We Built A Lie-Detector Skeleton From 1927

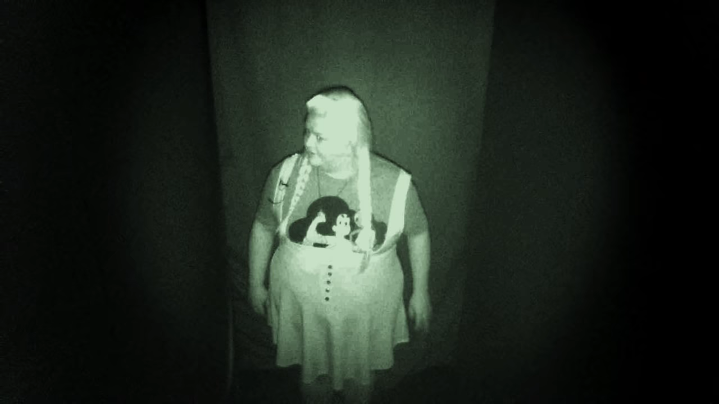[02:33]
There was an infrared camera in there, but Chloe genuinely could not see anything.